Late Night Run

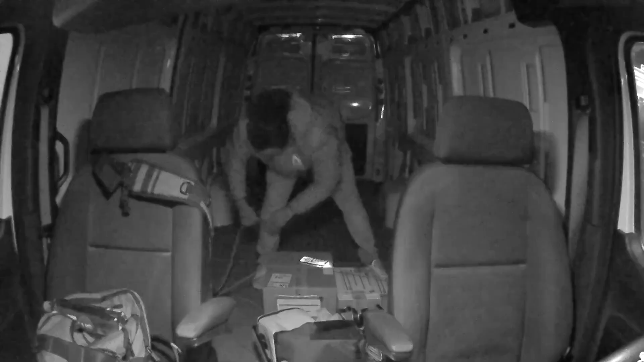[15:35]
So here I am. I pulled up to the spot. It was just 3 little small packages. I had to tie them down. It took about 2.5 hours, 3 hours to get to the location.
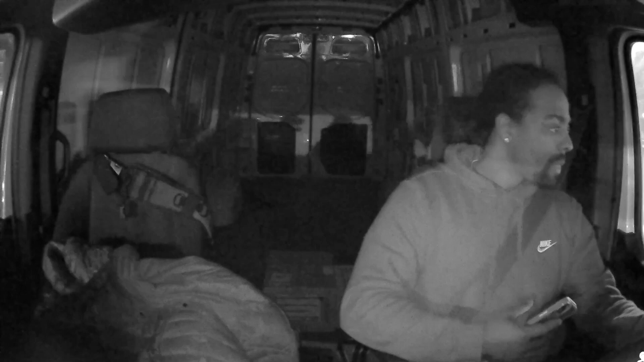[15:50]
I'm dead tired during this time, but I finally make it here. And now it's just a matter of offloading and getting all the proper documentation and everything right,